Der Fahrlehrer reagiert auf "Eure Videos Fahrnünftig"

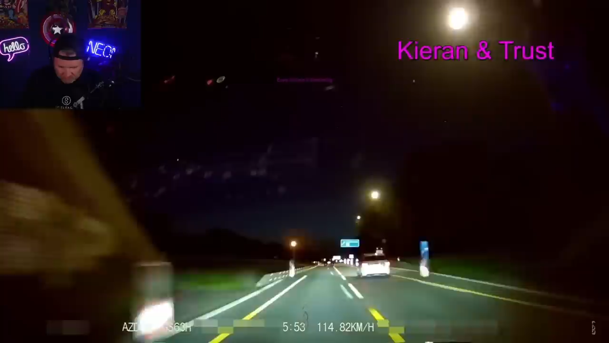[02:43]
Und Kiran und Trust, Trast, wollen auf jeden Fall jetzt an diesem PKW da vorne vorbei. Aber sie vermuten, ist der voll oder was?
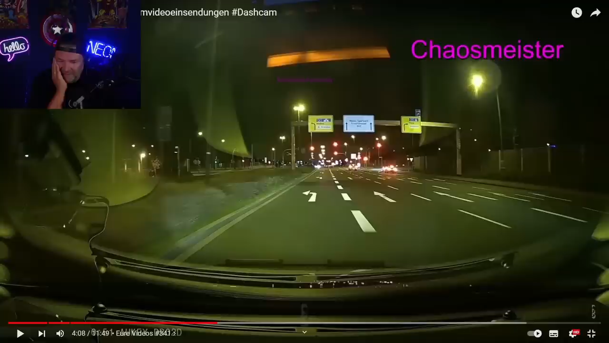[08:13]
Okay. Interessanter Name. Für einen Autofahrer. Und ja. Schauen wir mal. Macht euch hier mal mit der Kreuzung vertraut. Okay. Machen wir ganz kurz. Wenn ich rechts abbiegen will, muss ich hier abbiegen. Okay. Hier kann ich links abbiegen. Wohin fahren muss, damit er dahin kommt. Das ist schwierig. Muss ich ganz ehrlich sagen. Das ist wirklich schwierig. Also hier ist ein Linksabbiege-Pfeil. Und die Schilder sagen uns aber bitte geradeaus. Hier vorne kannst du links abbiegen.
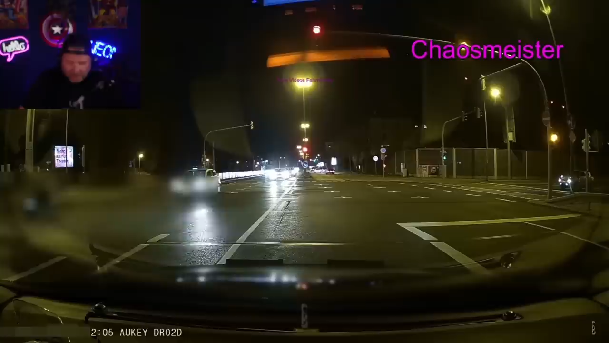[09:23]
Wenn er nicht ortskundig ist, wundert mich das nicht.
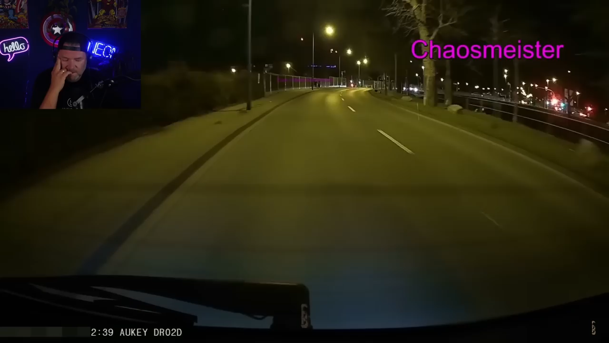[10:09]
Nee, eigentlich nicht. Da hat jemand jedenfalls kein Verständnis. Also, wenn man in der Fremde rumfährt, dann kann das passieren. So, hier, weil das ja einige nicht auf Reihe kriegen, das schild da rechts.